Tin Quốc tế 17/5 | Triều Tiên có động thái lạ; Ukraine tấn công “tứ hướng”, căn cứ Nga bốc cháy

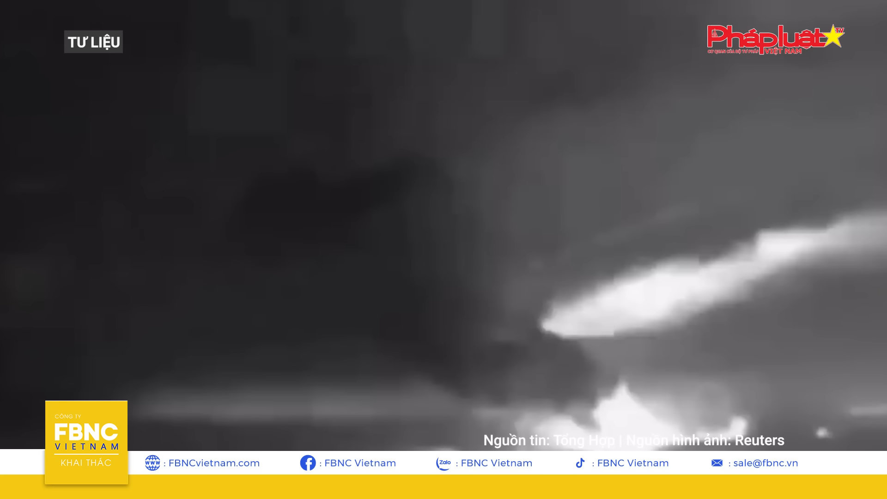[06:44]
Các vụ nổ khác cũng gây thêm tổn thất trên khắp sân bay. Kho vũ khí bị tấn công là nơi chứa hầu hết bom và tên lửa được sử dụng cho các máy bay ném bom chiến đấu Su-27, Su-30 và MiG-31.